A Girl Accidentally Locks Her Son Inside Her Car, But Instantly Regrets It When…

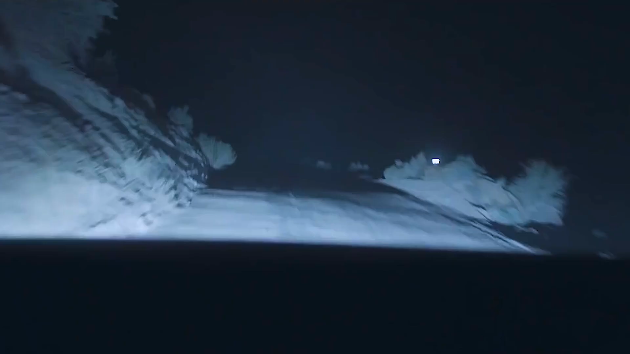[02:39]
She struggles to see the road ahead as the fog thickens. She passes no people or autos.
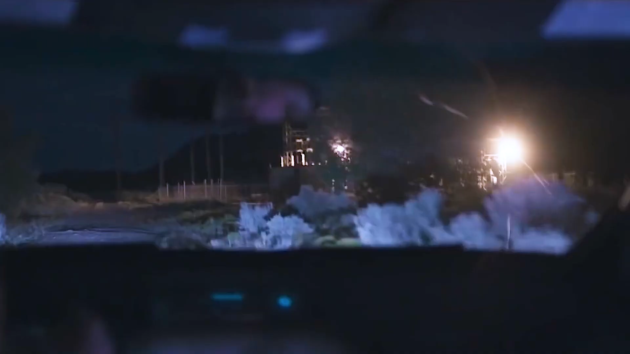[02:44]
She discovers power in the wilderness. She glances around and drives off.